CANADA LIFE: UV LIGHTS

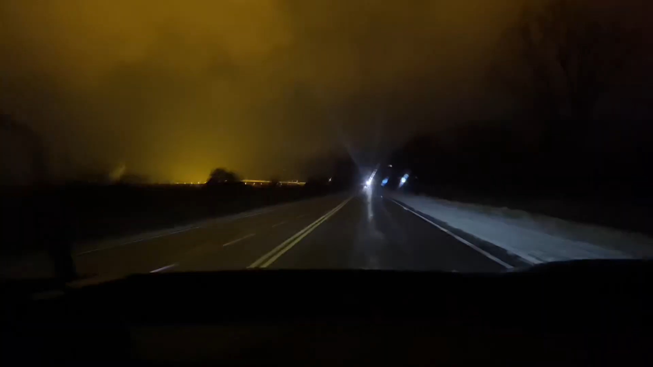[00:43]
Let's go! Maraming mga purple, mga angkul, wala siya yung southern lights na mga angkul